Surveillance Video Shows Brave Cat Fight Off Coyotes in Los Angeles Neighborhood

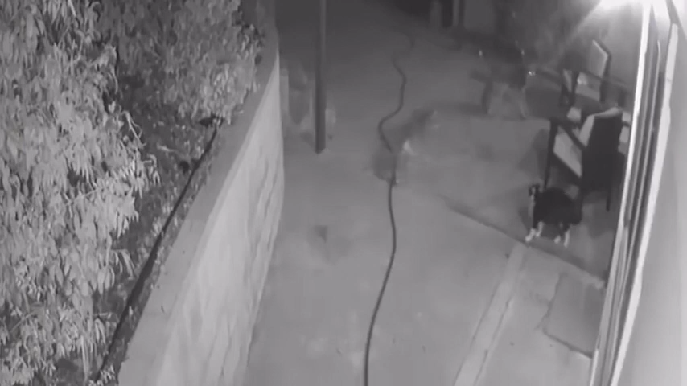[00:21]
Before Maya Gurren and her husband scared the coyotes away, their cat Max was in big trouble. Home security footage showed a tense standoff between Max and three coyotes outside their Highland Park home on Crestwood Way. They had him surrounded. But it wasn't until we saw the security footage where we're like, oh my God, he was out there for a good 30 seconds at least just fighting these guys off. Even though they towered over him and had him outnumbered, little Max wouldn't back down.